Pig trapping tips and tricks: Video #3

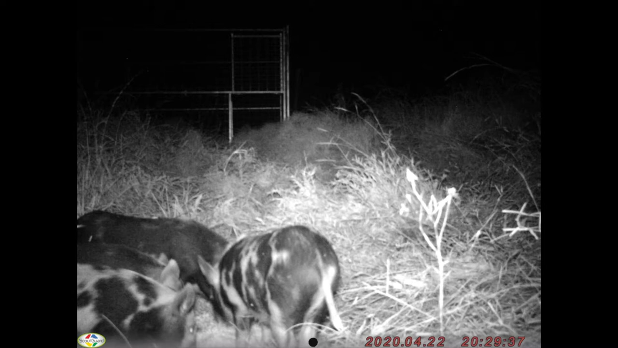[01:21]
you look down the bottom right hand corner it'll show you a date 22nd of the fourth was when we first had pigs come we had four half-grown pigs only ate that that first bait pile and it wasn't until
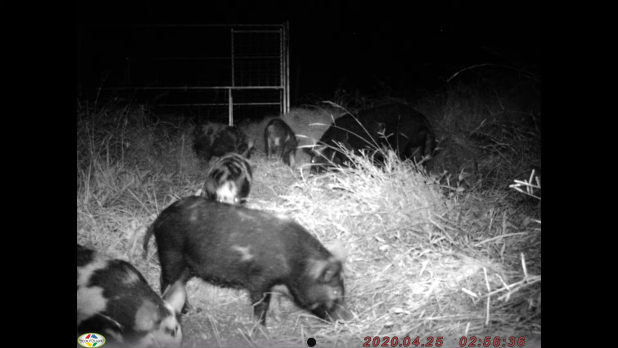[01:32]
the 25th that we had a good show up so we had five half-grown pigs we had one black sear and one black boar show up so on the 26th we had one black sear turned up 27th we had nothing 28th we had the black sear and black boar show up now these pigs were very inconsistent with coming to this trapping site throughout the whole process
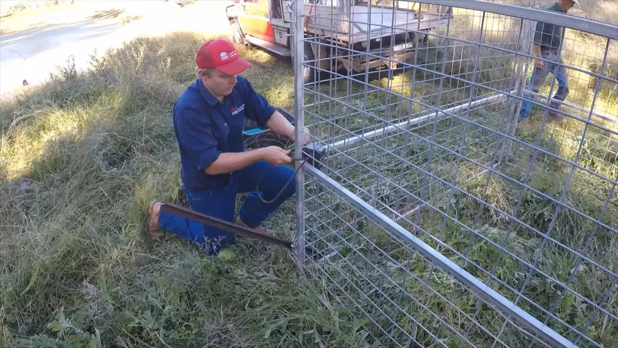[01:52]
and our senior bio suggested that maybe these pigs have been chased by dogs quite a bit or been shot at quite a bit and we actually found towards
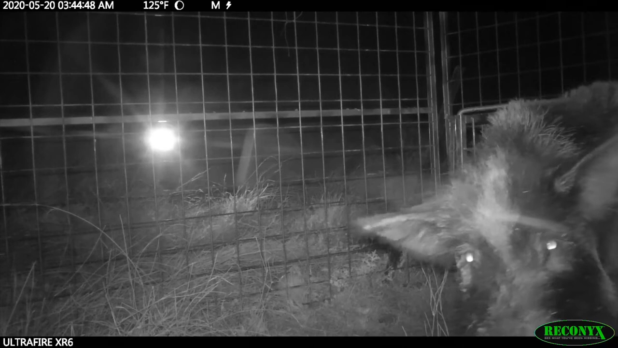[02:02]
the end of the process we had one of the half-grown pigs go missing and
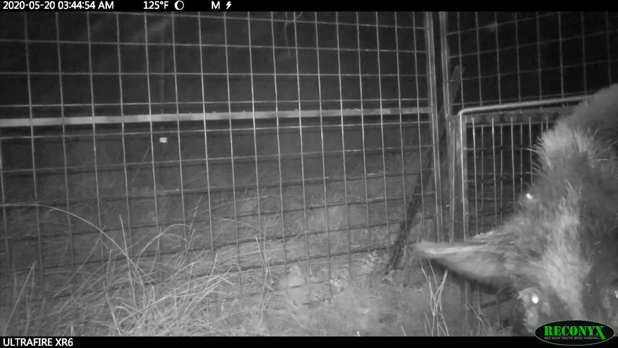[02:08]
we found that one of the boars inside the trap actually had its ears ripped
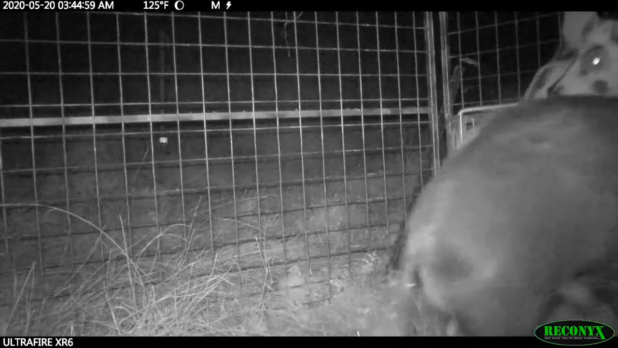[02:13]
so this sort of confirmed why these pigs were so inconsistent with coming to the trap and actually made it quite difficult to manage and it made it so we had to extend the baiting period and
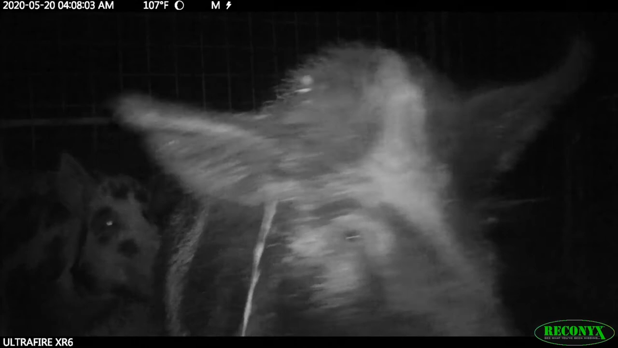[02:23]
then try and trap again however we did get the result we were looking for so as i said these pigs are very inconsistent with coming to this trap and it wasn't until day 15 the 7th of
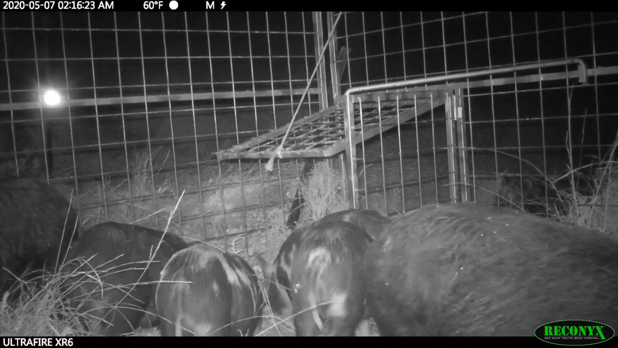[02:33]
the 5th that we started seeing all these pigs comfortably feed inside the trap so we haven't had any new pigs show up we just got the five half-grown pigs the black sear and the black boar and we've now lowered the gate to start and get used to pushing their way in so after having this good show up on the 9th went quiet for a few nights the black boar came back again the next
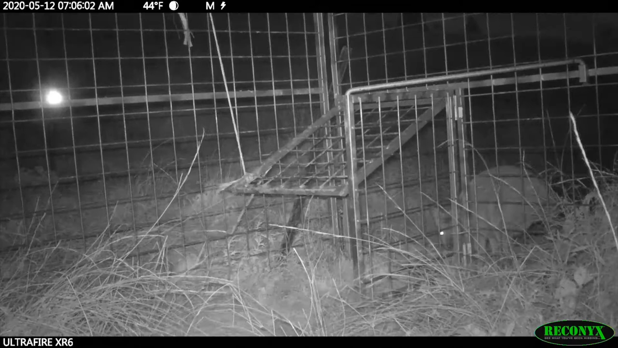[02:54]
night on the 11th we had nothing on the 12th a little wallaby came in but also did the boar the boar has been pretty consistent with coming to the trap he's comfortably feeding inside the trap so we've got no worries about him but it wasn't until the 13th which was four nights later that the sear and the suckers had came back and they were very sensitive about being around the trap so something may have happened to him but they've also brought in two new boars so maybe one of the sears is on heat or the younger ones may be on heat so this has drawn the two
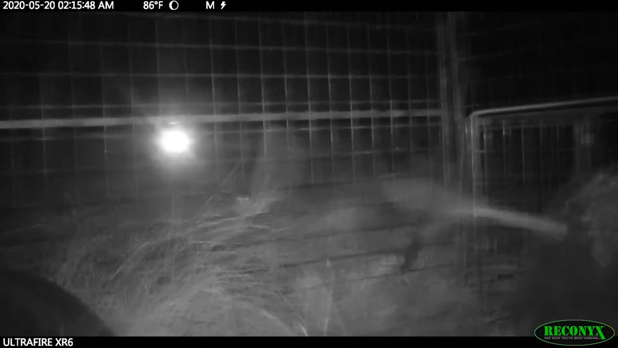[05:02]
first and as you can see in the background there we just missed the other black boar however he does come back shortly after we also had four of the half-grown pigs come back now we were lucky enough to get three even to push their
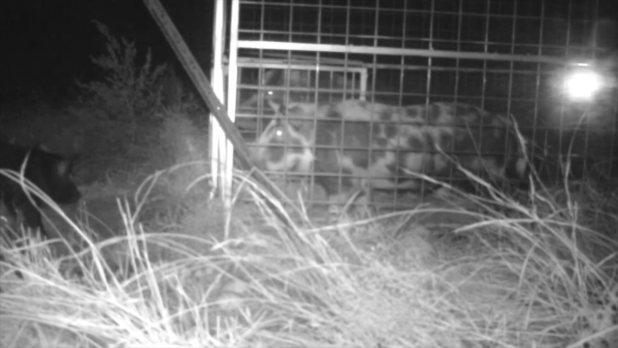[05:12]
way in there was a fifth pig um half-grown pig however he went missing about a week ago now one of them didn't walk in and it was the same colored pig that at the start wouldn't walk in the trap when others would so he had a bit of natural awareness so what we're left with we're left with the one of the half-grown pigs and also the black boar now the farmer kept the trap open kept free feeding had nothing for about a month and then we had a he had a rain event and these pigs just
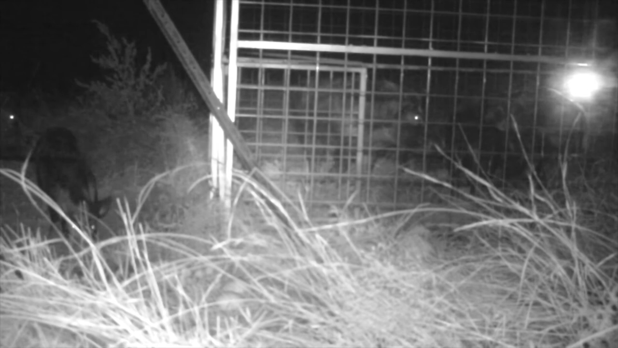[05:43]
bottled straight inside the trap set it off and we got a hundred percent control that individual population now it did take two months and there was a bit of doubt there towards the end whether these other two will come back but generally pigs if they're in the area they're going to keep coming back so it's important to know what pigs you got and trying to manage the hundred percent control of the population um